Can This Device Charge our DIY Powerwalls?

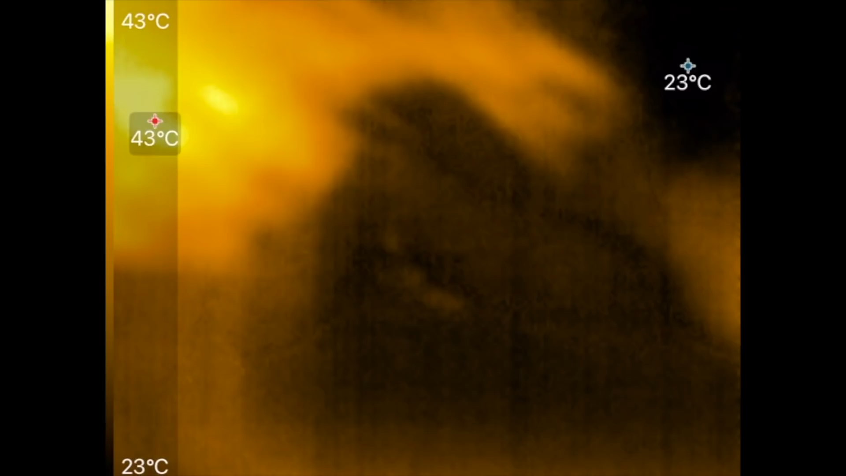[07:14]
On screen: scale top 43°C, scale bottom 23°C
have to change this the setup yeah look at that
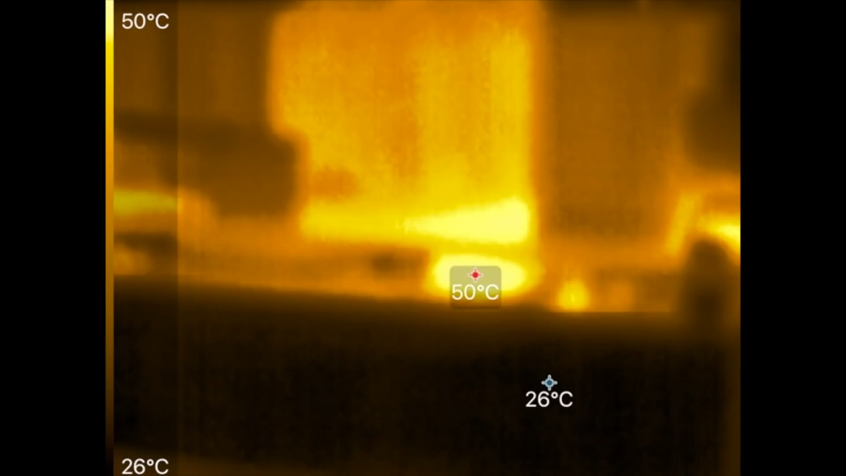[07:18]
On screen: scale top 50°C, scale bottom 26°C
mosfet there that's that's running around 50 hertz i mean 50
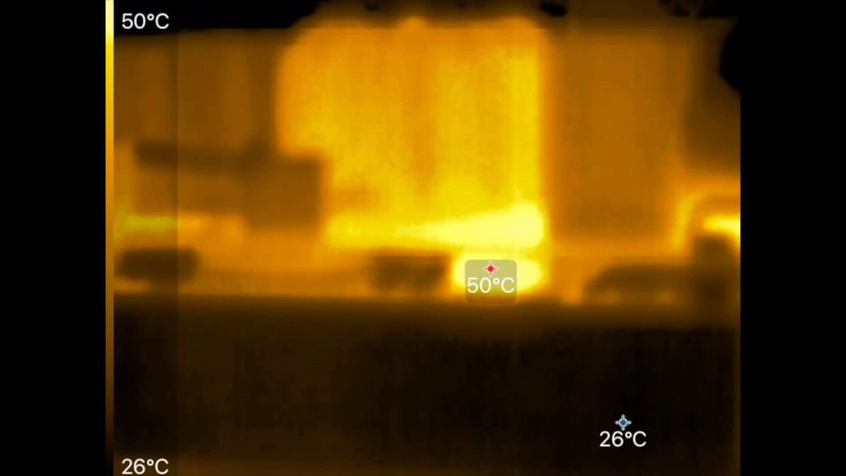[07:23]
On screen: scale top 50°C, scale bottom 26°C
degrees and you can hear the fan going
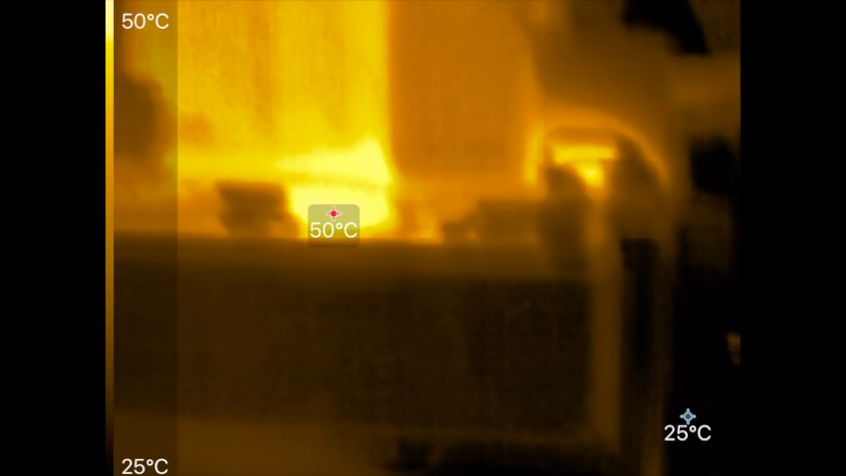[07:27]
On screen: min 25°C, scale top 50°C, scale bottom 25°C
okay
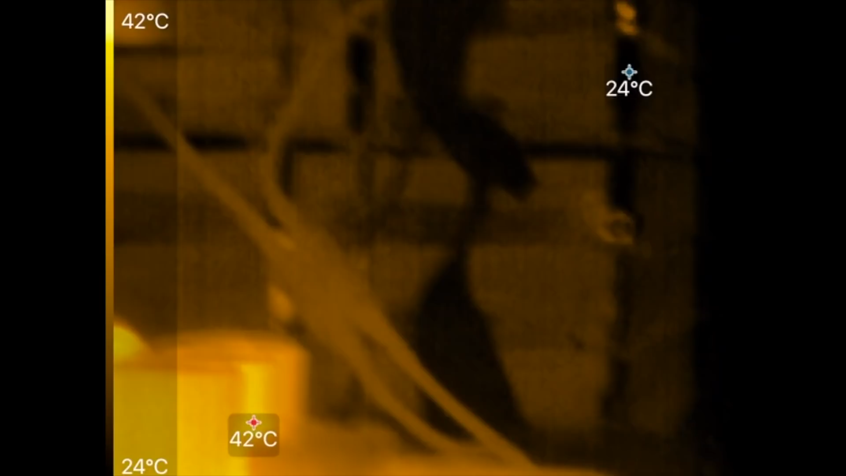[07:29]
On screen: max 42°C, min 24°C, scale top 42°C, scale bottom 24°C
let's look at our batteries
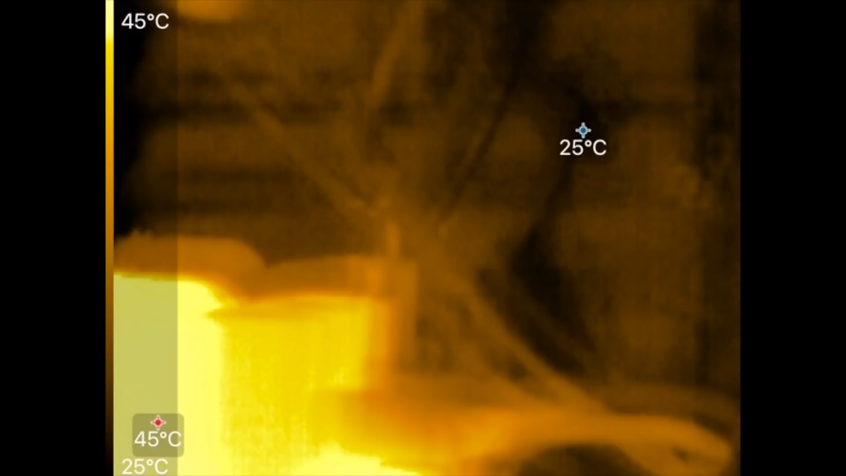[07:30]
On screen: scale top 45°C, scale bottom 25°C
our batteries are getting how about 10 amps
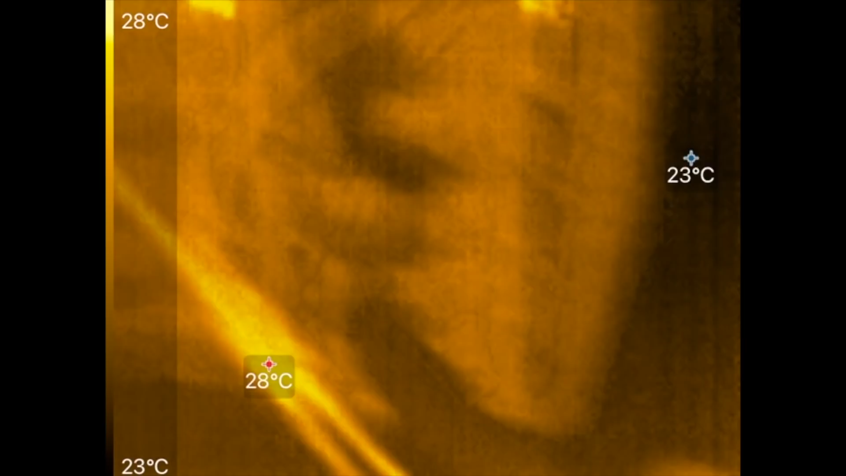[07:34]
On screen: scale top 28°C, scale bottom 23°C
and once again that thing there oh
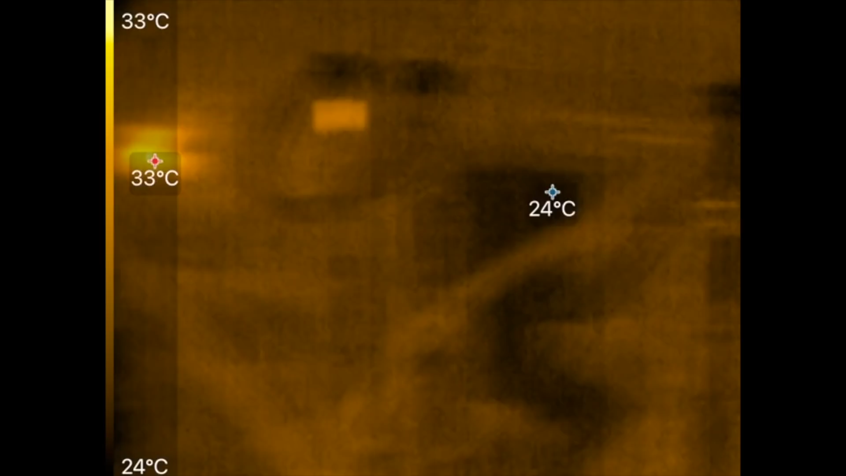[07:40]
On screen: scale top 33°C, scale bottom 24°C
what is that 32
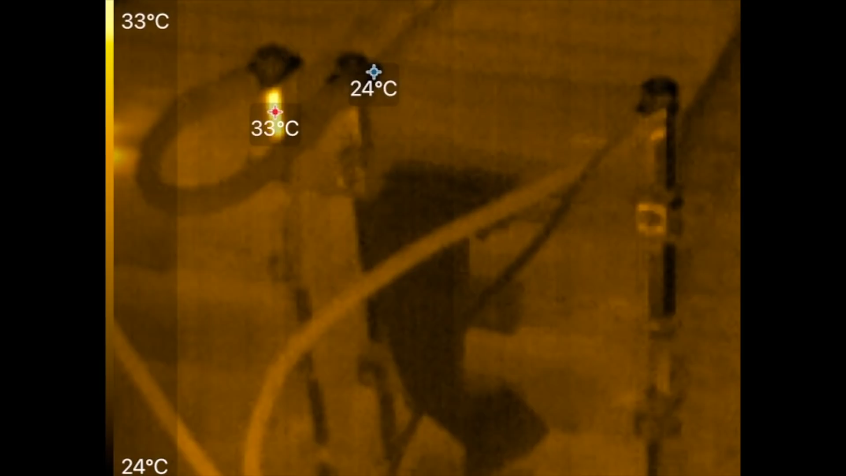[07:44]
On screen: scale top 33°C, scale bottom 24°C
so 32 is not that bad
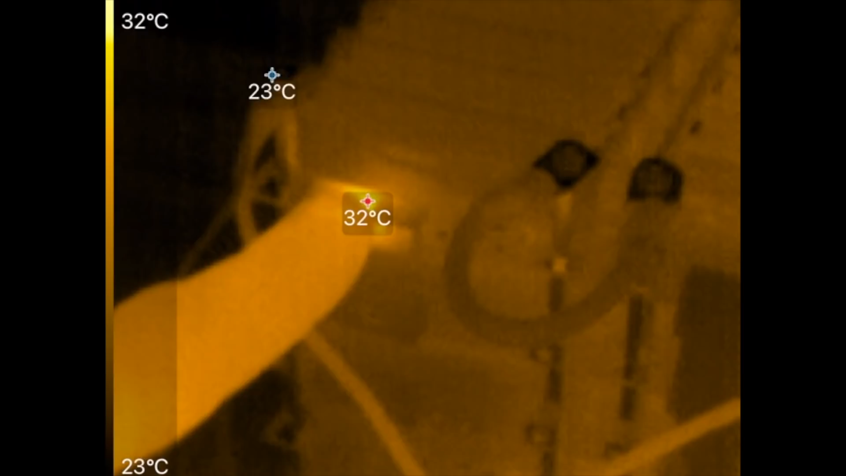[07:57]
On screen: max 32°C, min 23°C, scale top 32°C, scale bottom 23°C
that is a big mystery here what that is that is on the connector
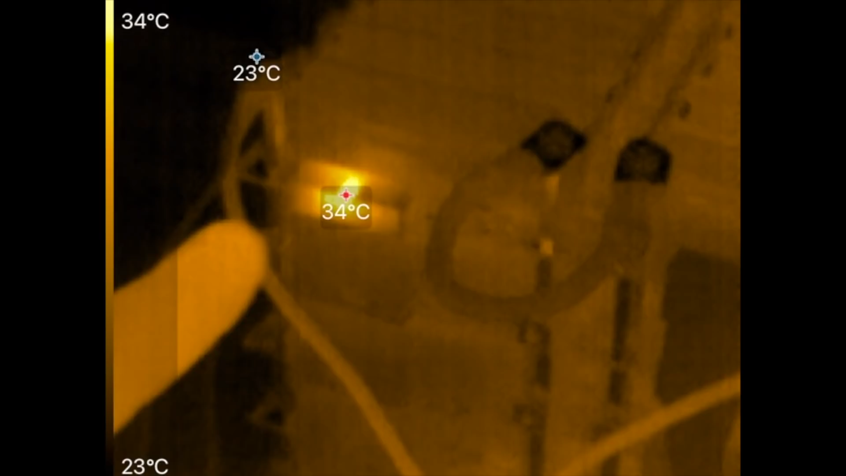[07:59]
On screen: scale top 34°C, scale bottom 23°C
that should not be hot uh i think
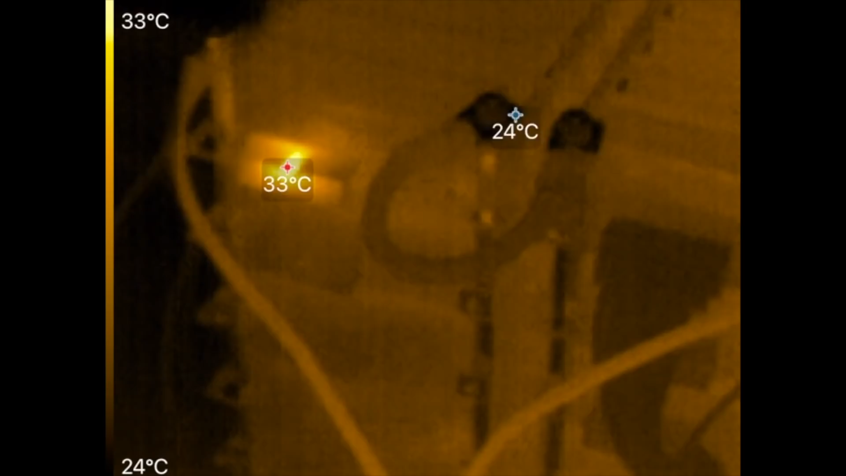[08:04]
On screen: min 24°C, scale top 33°C, scale bottom 24°C
i'm gonna have to replace that board with another one because
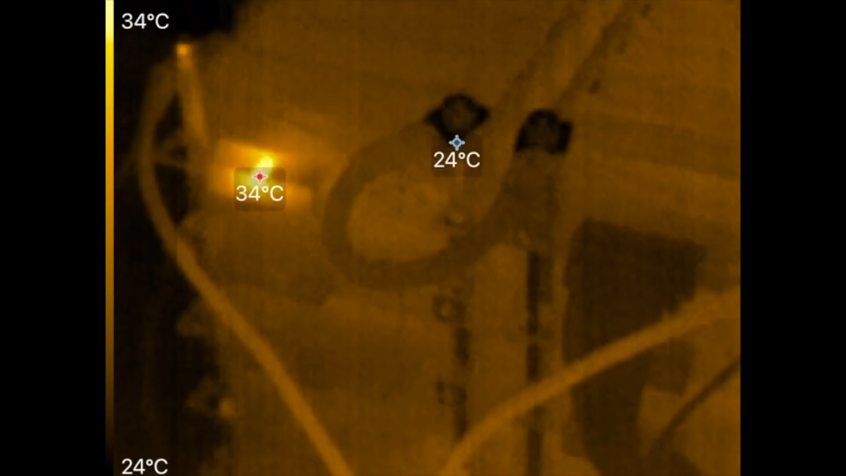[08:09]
On screen: scale top 34°C, scale bottom 24°C
well it should not be running hot i have another board there
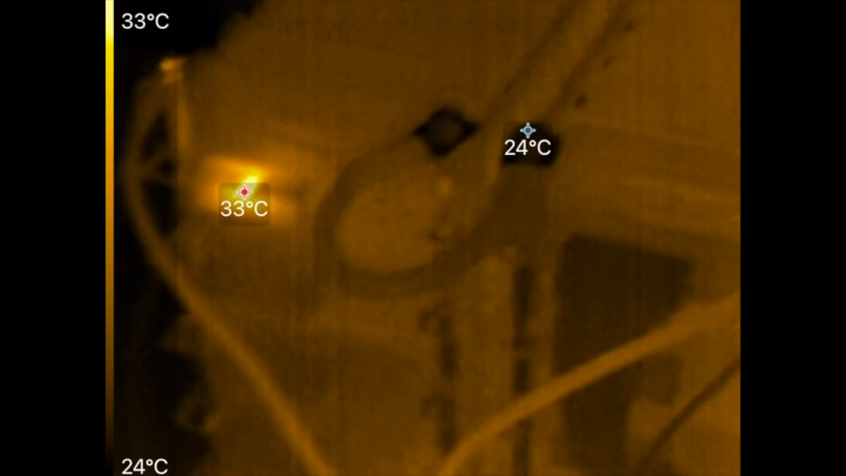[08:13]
On screen: scale top 33°C, scale bottom 24°C
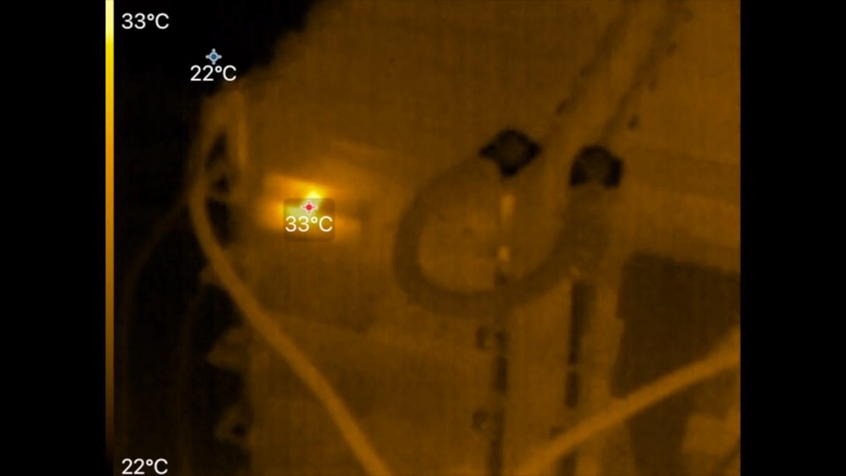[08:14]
On screen: max 33°C, min 22°C, scale top 33°C, scale bottom 22°C
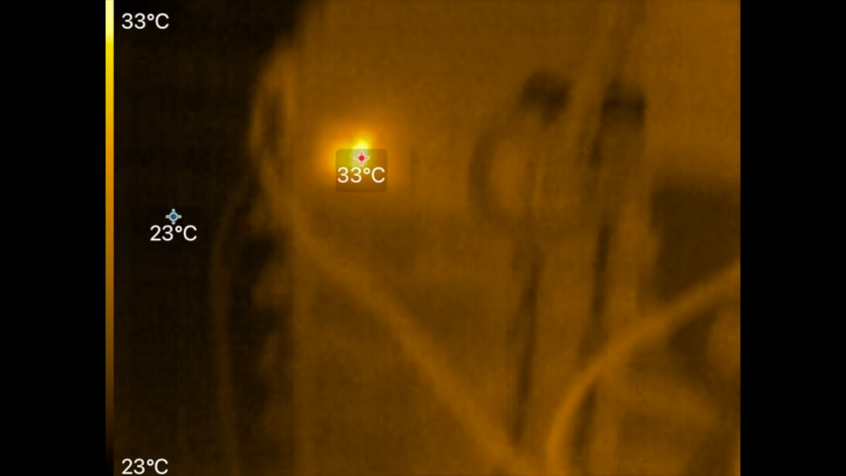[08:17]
On screen: max 33°C, min 23°C, scale top 33°C, scale bottom 23°C
you know that's an anomaly that you know having one of these thermal cameras will definitely
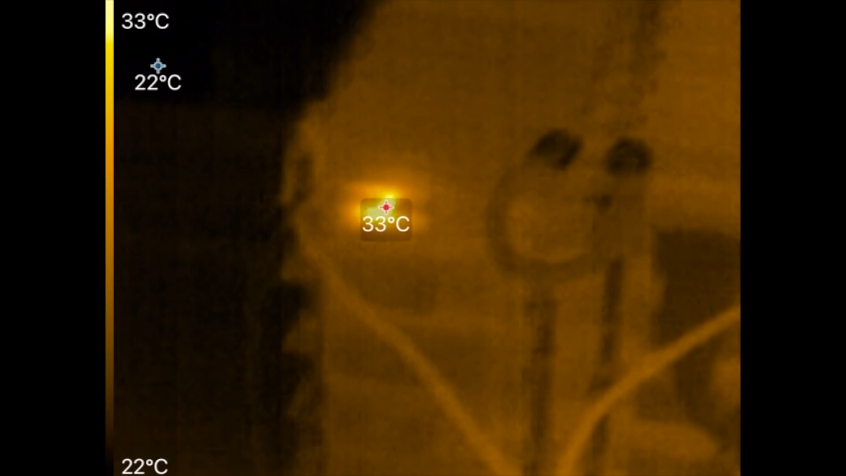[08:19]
On screen: scale top 33°C, scale bottom 22°C
help you because if you have something like that that is unexplainable something in
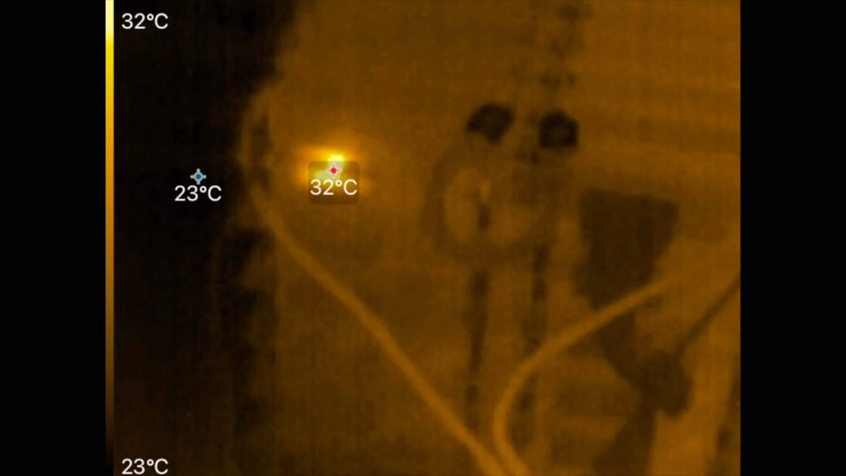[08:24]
On screen: max 32°C, min 23°C, scale top 32°C, scale bottom 23°C
there is creating heat
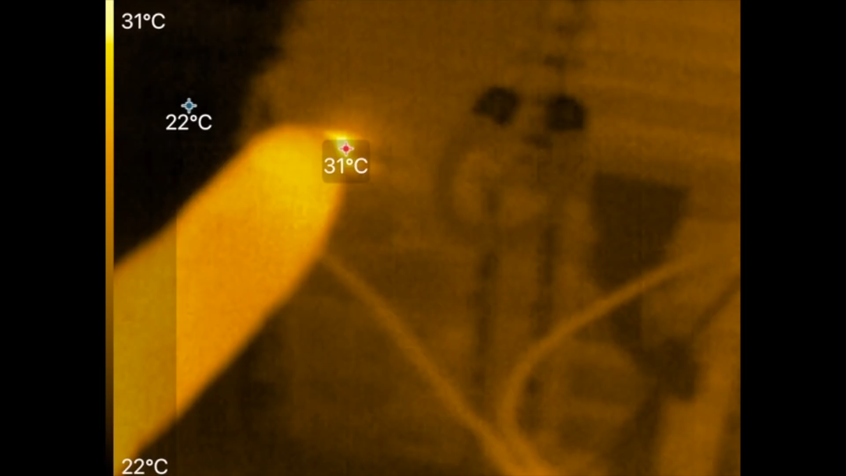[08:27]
On screen: scale top 31°C, scale bottom 22°C
in that one connector it's not connected to anything i don't even have the ribbon cables on there so you know that's uh i think it's probably a flaw on the connector somehow